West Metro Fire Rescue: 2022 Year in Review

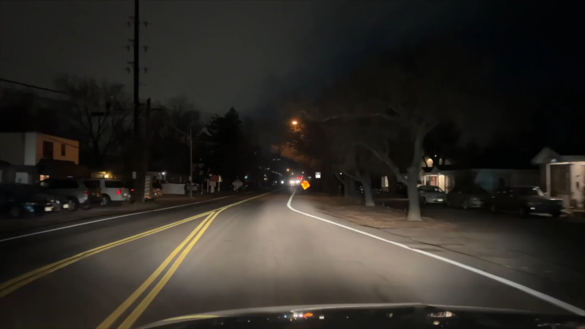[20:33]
And as we entered the intersection at 14th and Reed, I recall a Jeep traveling a high rate of speed blowing through the stop sign,